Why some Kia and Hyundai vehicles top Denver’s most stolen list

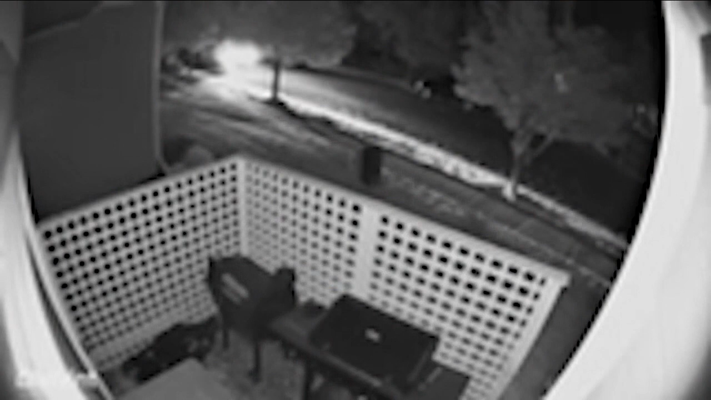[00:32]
stealing the car from in front of her Broomfield home in early August. I suspected that I was part of the TikTok trend.